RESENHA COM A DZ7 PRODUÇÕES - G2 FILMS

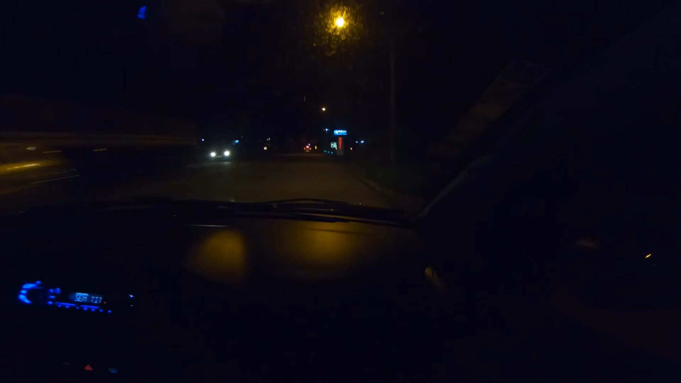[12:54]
Nossa. É que roubaram o quebra-mola. Aqui é só o doce. Galera de Itapirapuã. Aqui é bom, mano. Sem quebra-mola não, só sinalização. Quebra-mola invisível. E o chão tá fumando narguilé, ó. Caiu uma chuva aqui, ó. Não sei se tá dando pra vocês verem aí.